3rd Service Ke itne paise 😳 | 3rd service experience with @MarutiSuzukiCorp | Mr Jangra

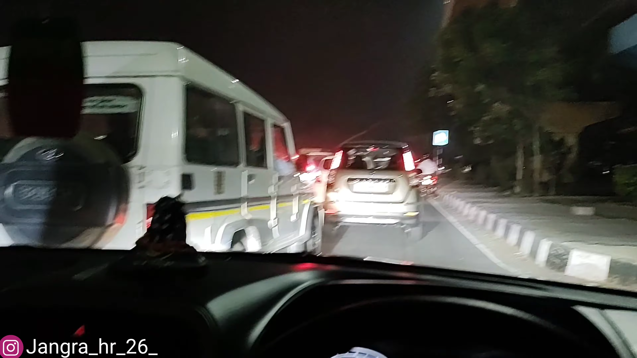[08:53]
अब खुद देख लो भाई नोर्मल ही चल रह बाई उपर तो जाई नीरी फस गए भाई नीचे उतरते राजीव चोग पे अ कि